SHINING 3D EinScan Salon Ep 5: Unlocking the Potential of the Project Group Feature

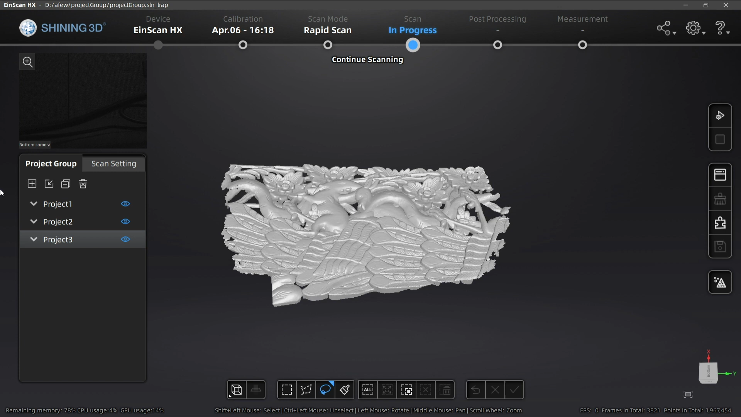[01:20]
Click to start a new project when you want to move on to scanning another area. Note that you can only change the mode of alignment while all projects need to have the same scan mode and resolution in the work.
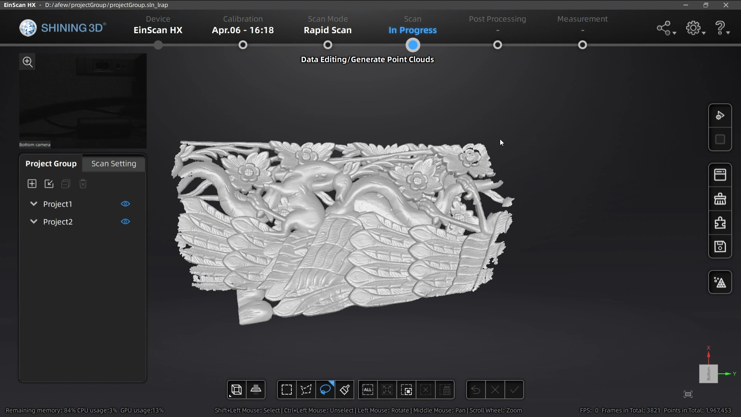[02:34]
Click Alignment button to open the alignment interface.
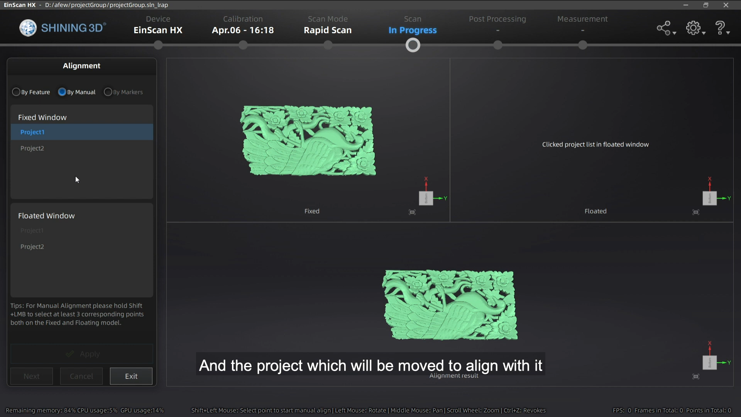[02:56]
with it should be selected in floated window.
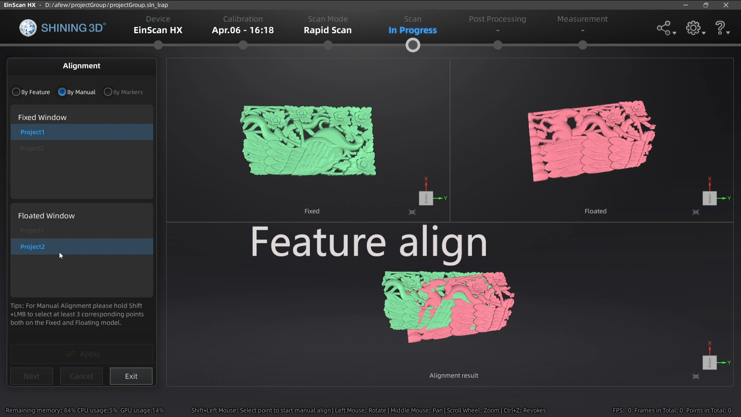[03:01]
If both projects have enough duplicate area, we can do feature alignment. Select by feature, click Apply button. The software will align the scans based on the features automatically. If feature alignment failed, we can try menu alignment.
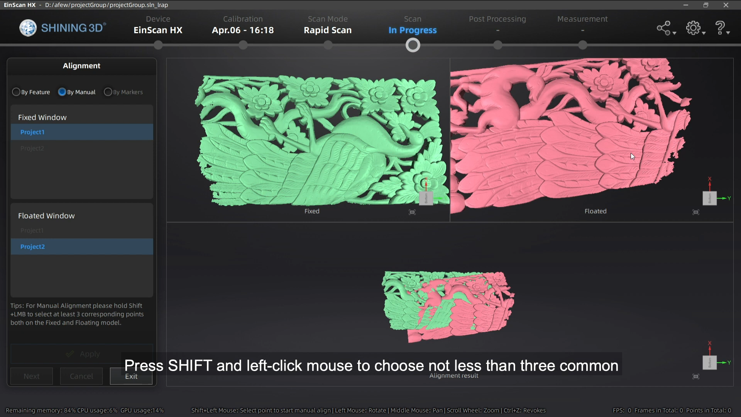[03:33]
Press Shift and left-click mouse to choose not less than three common but non-linear points in the fixed and floated window. The working principle for menu alignment is that the software will calculate the best match of the selected points, merge the scans according to the best fit of the points in the fixed and floated views. If a run point was chosen,
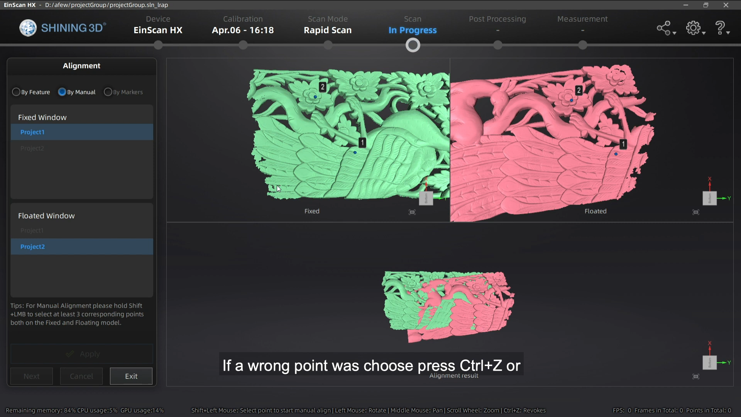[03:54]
press Ctrl Z or Escape button to cancel the points section by order. Click Apply to merge.